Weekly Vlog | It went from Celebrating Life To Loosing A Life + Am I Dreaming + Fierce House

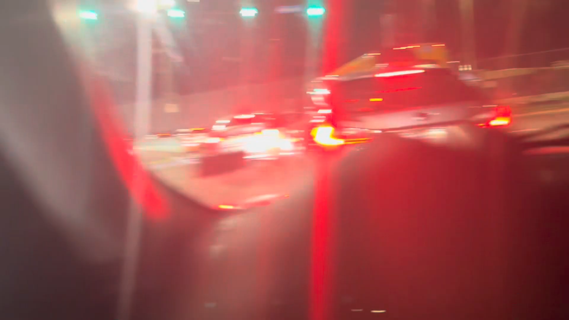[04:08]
Jesus. Let me get out this traffic. Still long line.